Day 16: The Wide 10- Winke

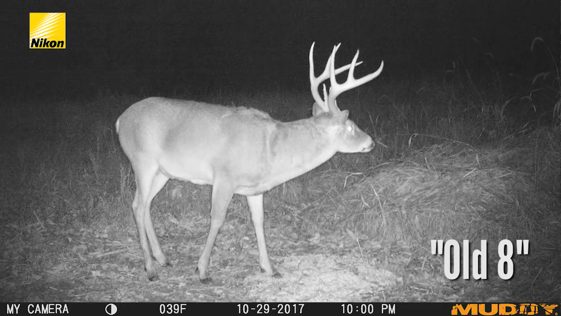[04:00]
Well back in late September I had a pretty good idea where that deer was and then he moved and one of the guys spotted him from the road about a week ago so I moved a camera in that direction and picked him back up again. The problem is he's showing up an hour after legal shooting time on that camera so that means he's coming from